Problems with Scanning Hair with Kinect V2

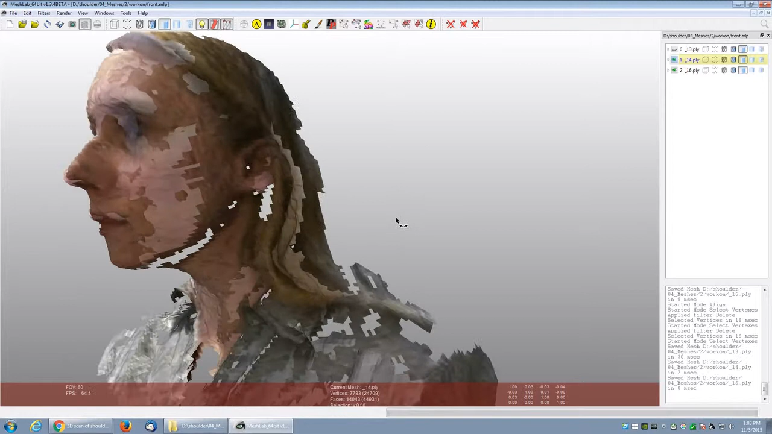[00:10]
but the hair that is near the ear does not match.
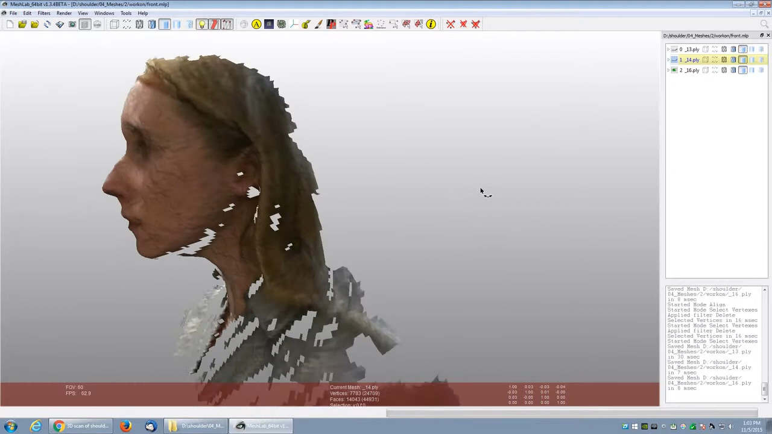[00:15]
This scan taken from the side, the hair looks normal.
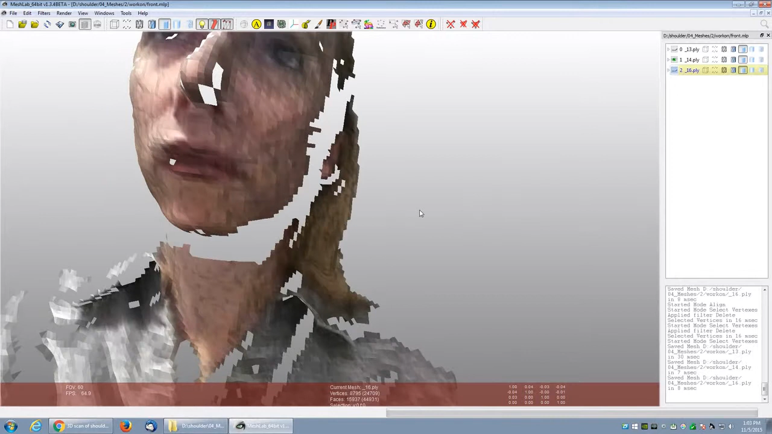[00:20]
And then this scan taken from the front, the hair looks normal also.
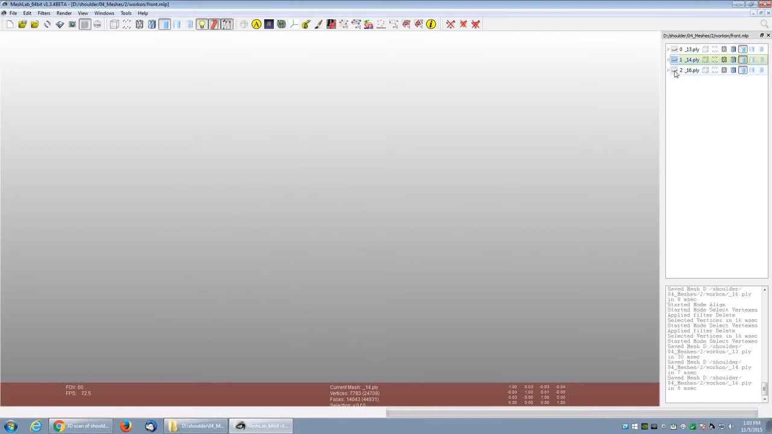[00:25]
But when you combine both scans, the hair does not line up properly. It appears that the scan from the front, because of infrared shadows and the angle of the scan,
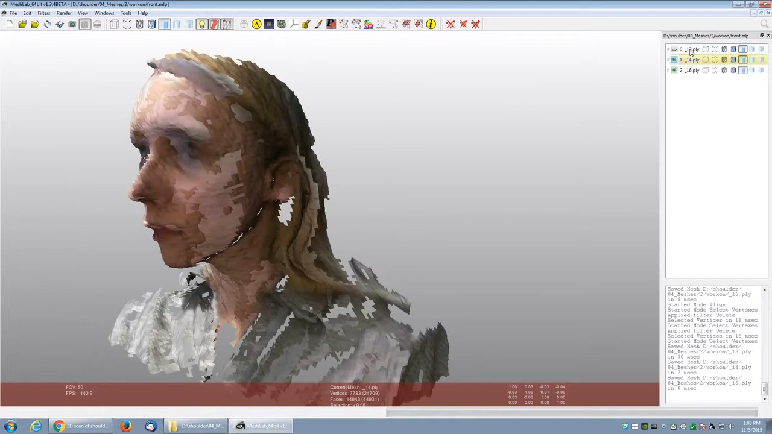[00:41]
is actually distorting the image. So that would be the one that I need to trim off to get the proper hair.